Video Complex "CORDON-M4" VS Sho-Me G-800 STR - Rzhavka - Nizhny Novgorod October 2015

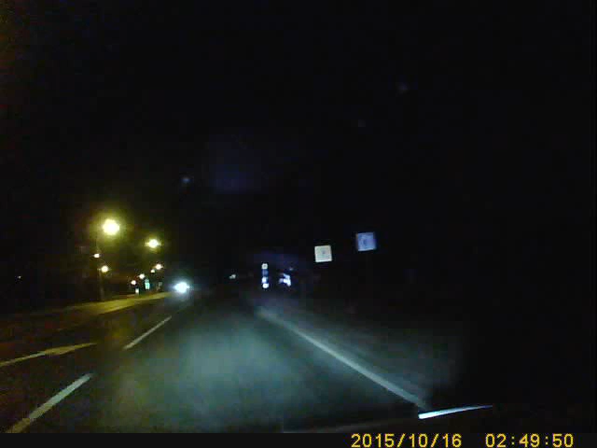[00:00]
6-gen portal. Мало мощный радар, 60 км в час. Внимание, снижайте скорость.